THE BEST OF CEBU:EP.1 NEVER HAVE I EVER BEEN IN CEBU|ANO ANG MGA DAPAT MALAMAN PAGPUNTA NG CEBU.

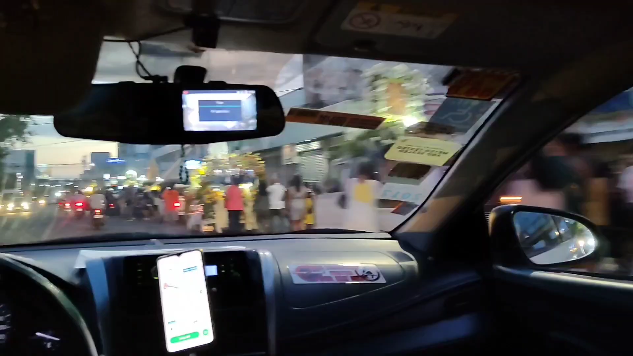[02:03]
May dinaanan kami na may procession pa dahil nga Holy Week.